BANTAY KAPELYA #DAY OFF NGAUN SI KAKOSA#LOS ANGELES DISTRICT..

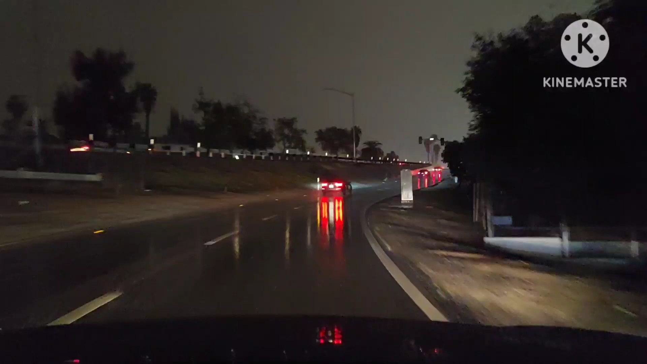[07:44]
Ganda eh, kailaw eh, madilim. Ah, hindi naman pala matraffic masyado.